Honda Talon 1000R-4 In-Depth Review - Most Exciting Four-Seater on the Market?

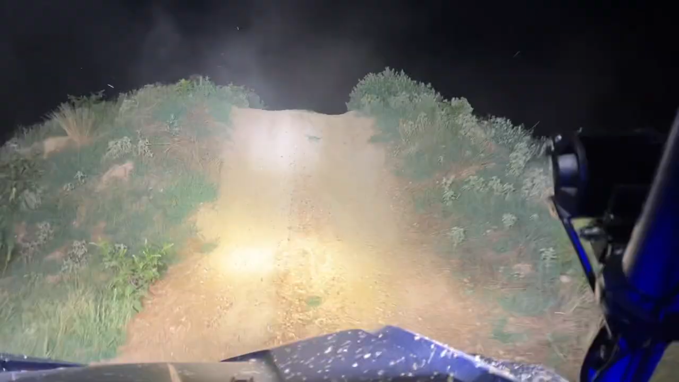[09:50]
auxiliary lights on the front of the unit, certainly lit up the night.